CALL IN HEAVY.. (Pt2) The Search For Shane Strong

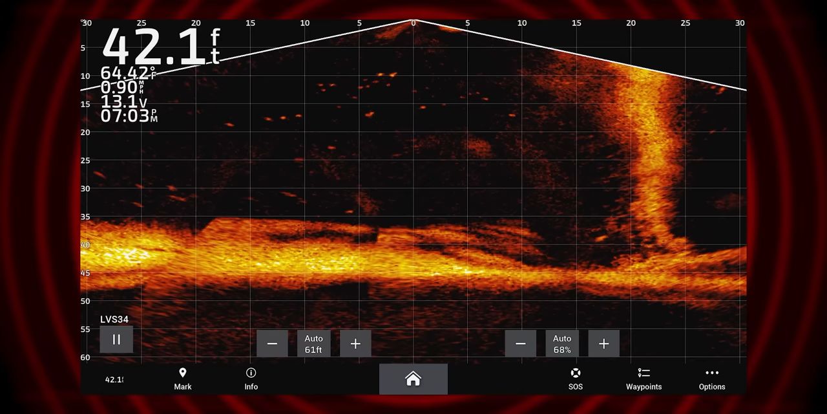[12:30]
On screen: depth 42.1 ft, water 64.42°F
I'm at 30 feet. All right, I'm at the front of the vehicle. I'm beginning to rig it right now.
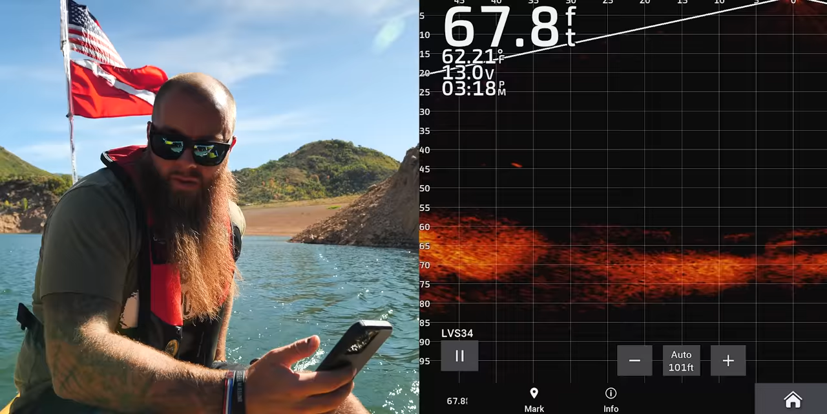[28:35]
On screen: depth 67.8 ft, water 62.21°F
68 feet deep. There's nothing over here. I'm gonna
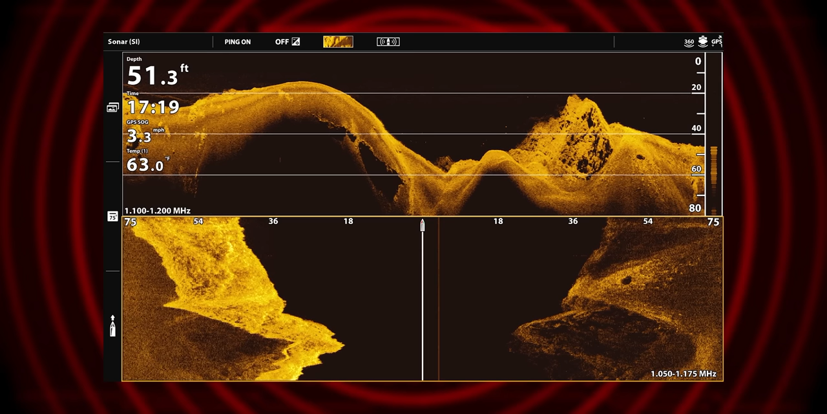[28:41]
On screen: depth 51.3 ft, speed 3.3 mph
change my casting to 100 feet. Let's do 110. Give us more coverage area.
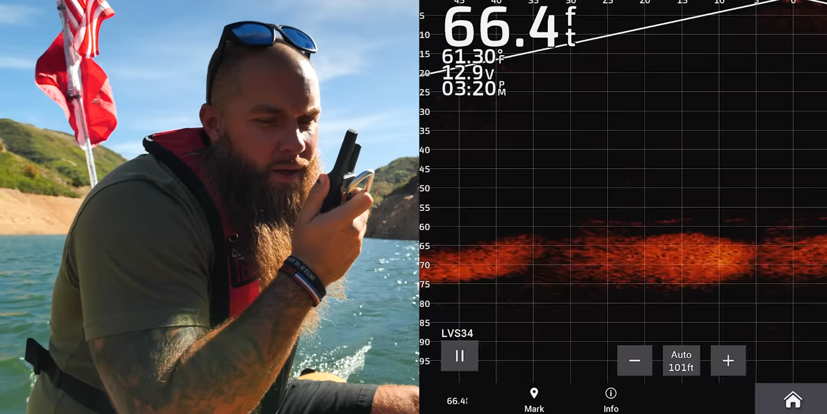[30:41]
On screen: depth 66.4 ft
I'm only reading 63 feet deep right here where I am at the moment.
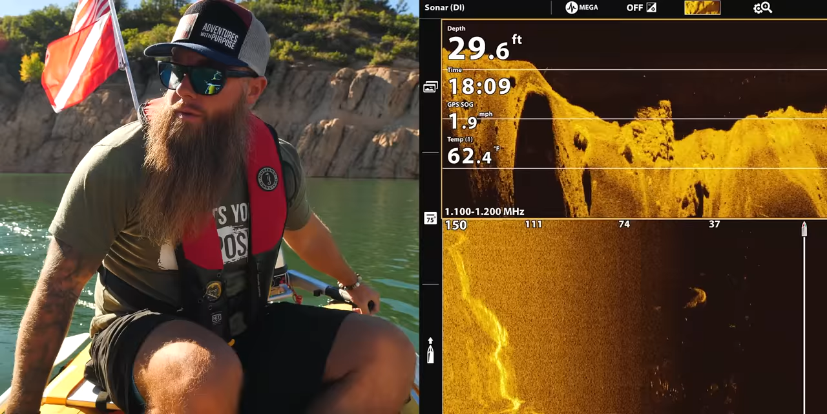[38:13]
On screen: depth 29.6 ft, water 62.4°F
And I'm not seeing anything unusual. And I mean, the depths that I'm at right now,
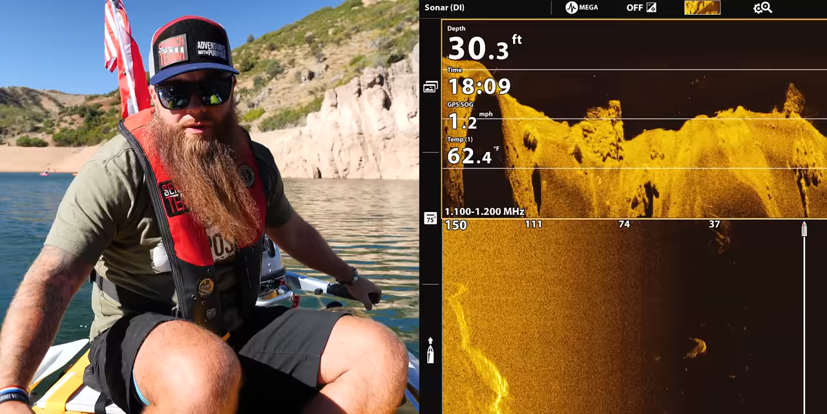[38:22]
On screen: depth 30.3 ft, water 62.4°F, speed 1.2 mph
30 feet, 28 feet, 25 feet. You know, if a body goes in here, it's gonna float. So I don't know. I don't know all of the details on that story.